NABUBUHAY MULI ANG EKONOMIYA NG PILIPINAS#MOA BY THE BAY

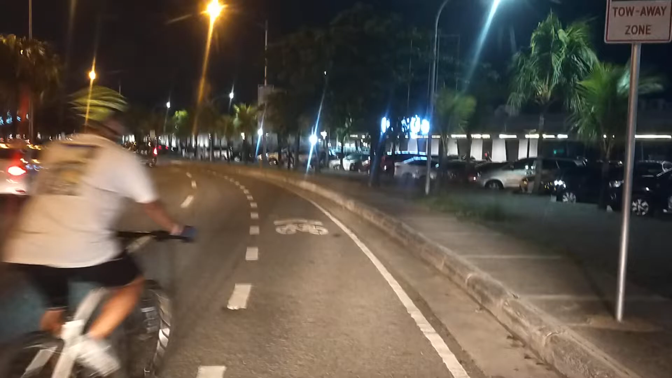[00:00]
Magandang araw po, Wards TV Nung nakaraan po ay pinakita natin yung MOA
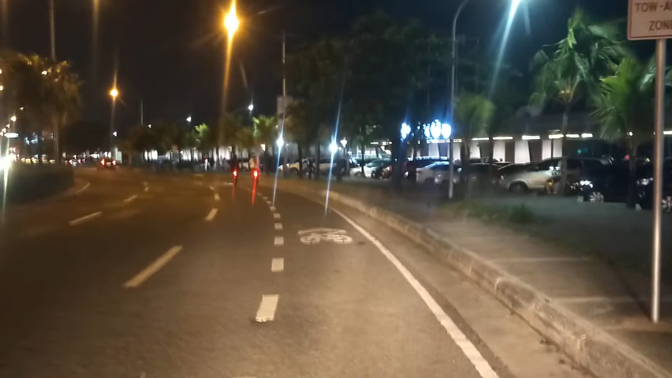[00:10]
MOA na walang mga katao-tao o walang mga sasakyan Ngayon, nakikita natin ngayon ay ang dami na ng nakaparadang sasakyan